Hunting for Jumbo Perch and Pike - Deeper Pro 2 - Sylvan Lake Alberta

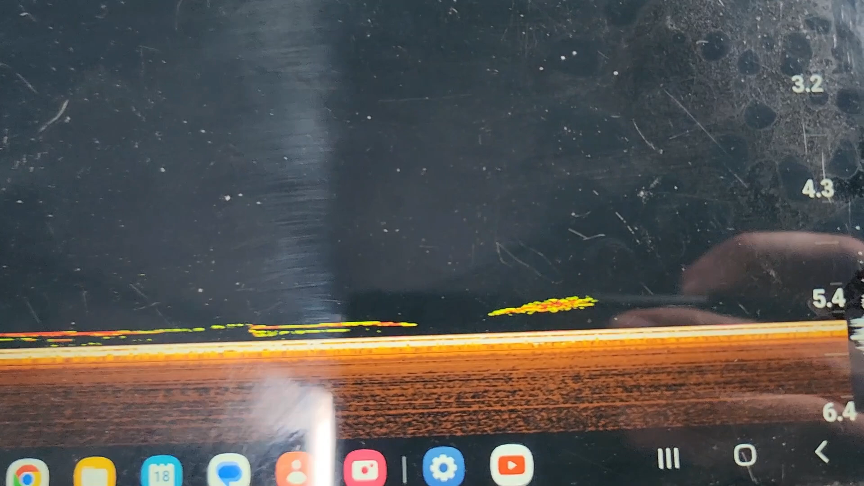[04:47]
You see that mark right there? That's what we're going for. You can kind of see the ball.
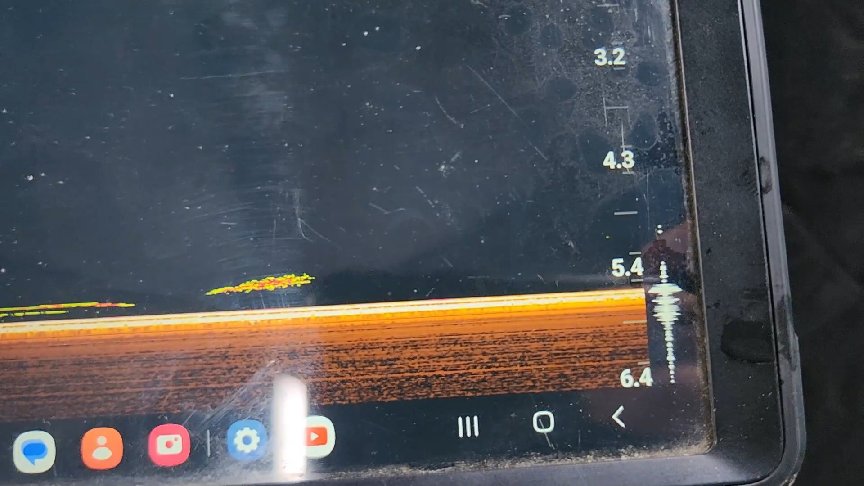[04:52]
You can kind of see my jig right there. What we'll do is keep jigging the spoon.